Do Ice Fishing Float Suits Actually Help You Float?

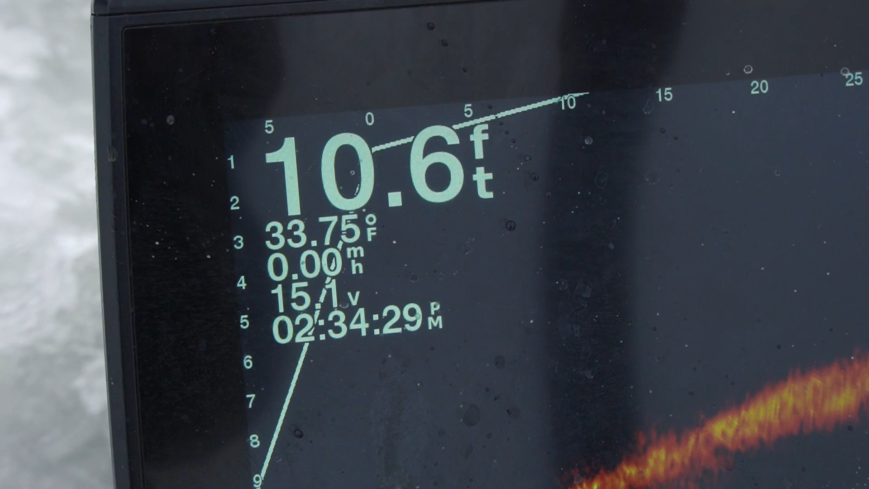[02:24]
On screen: depth 10.6 ft, water 33.75°F
water on the on the live scope right here and that's two feet the ice is almost two feet thick it wasn't that bad like I felt really safe I felt really comfortable actually